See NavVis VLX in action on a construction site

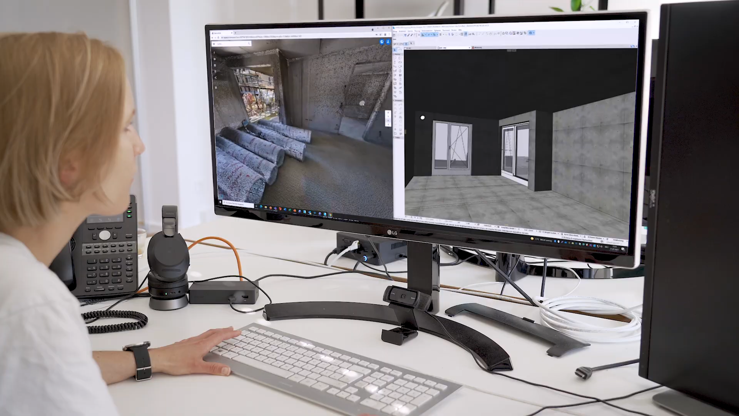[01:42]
as the construction management decided to deploy Navis VLX to capture the site at different stages of the project, using the data to regularly update the 3D model.